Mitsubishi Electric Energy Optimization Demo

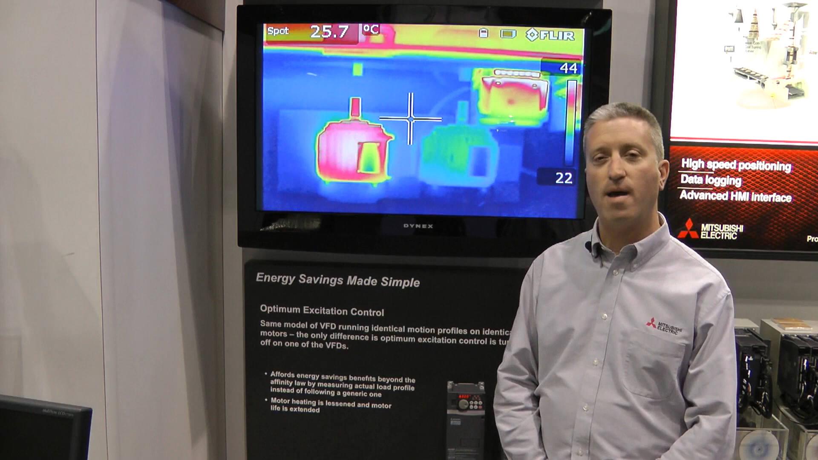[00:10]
On screen: spot 25.7°C
Today we're demonstrating our technology of energy optimization with our inverter series. What we're showing here is with energy optimization on, the motor is significantly cooler. With it off, we see the heat being produced by the motor. Heat is energy, energy loss is more cost to the customer. So with energy optimization built into the product and enabled the customer to save money, have much cooler running products, and the product itself will last longer.